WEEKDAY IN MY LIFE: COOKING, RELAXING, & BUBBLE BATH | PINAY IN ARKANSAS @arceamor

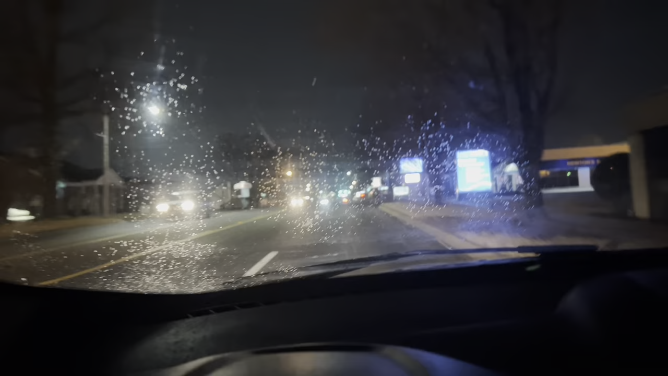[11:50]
it's snowing you guys a little bit snow but it's not gonna last today it's like only until 10 so it's a little if you can see